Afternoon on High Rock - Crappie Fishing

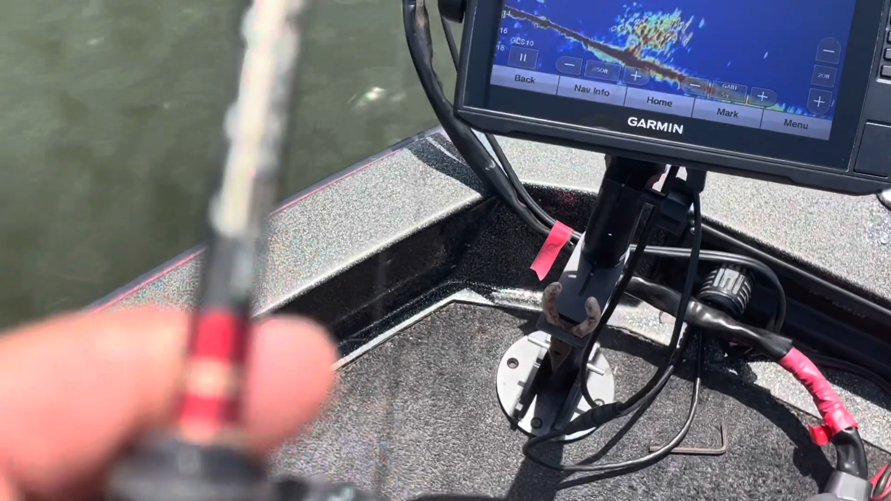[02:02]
just want some fish around it's right there somewhere there he is too
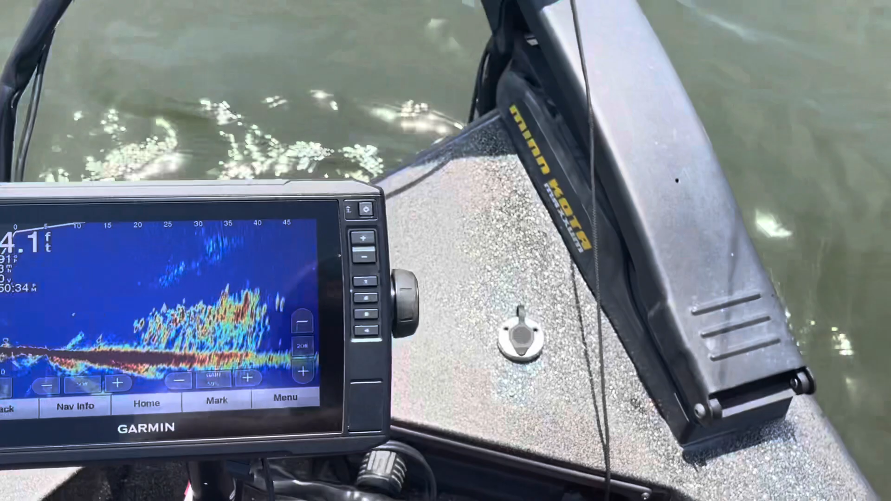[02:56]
there's just fish all in there man
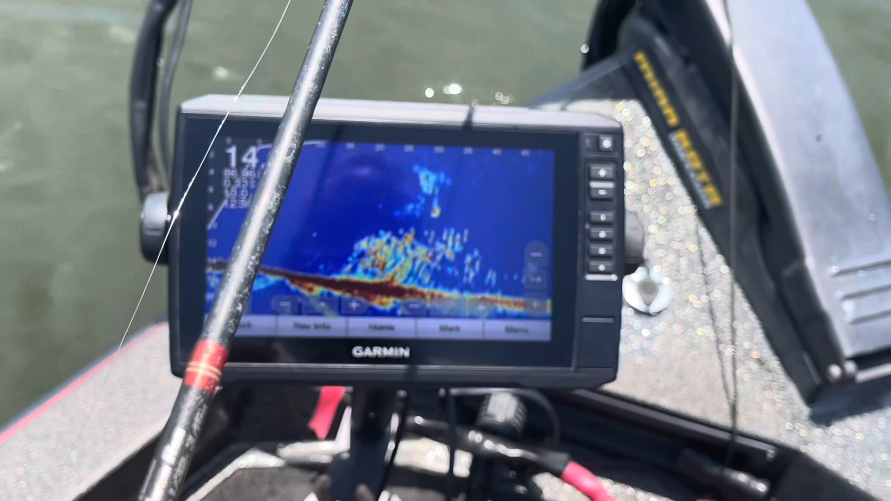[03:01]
I lose my jig, look at that,
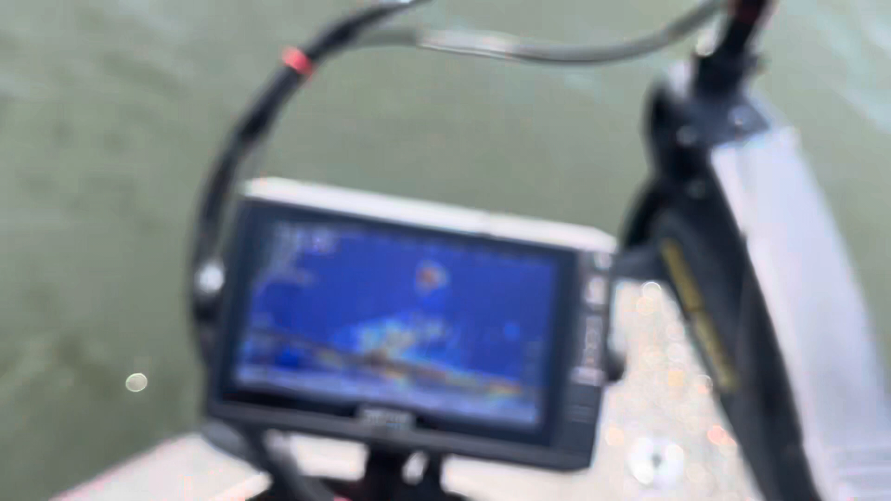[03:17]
oh, oh, I don't know what this is, he's got some size,